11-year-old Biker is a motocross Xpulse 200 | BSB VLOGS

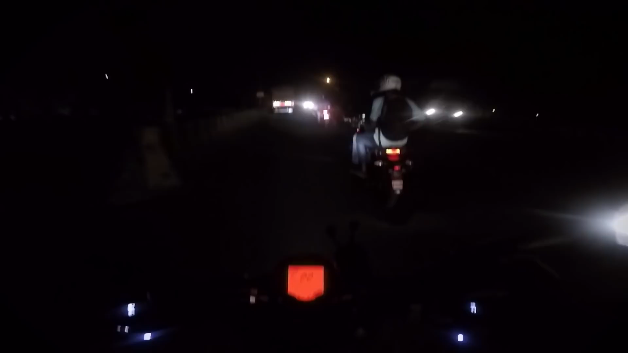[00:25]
तो ये जो आप देख रहे हैं हमारे आगे 2 Xpulse 200 है, जो हमारे बोईसर के हीरो शोरूम से, धनानी हीरो शोरूम से, और इसमें हमारे एक बहुत ही अच्छे दोस्त है।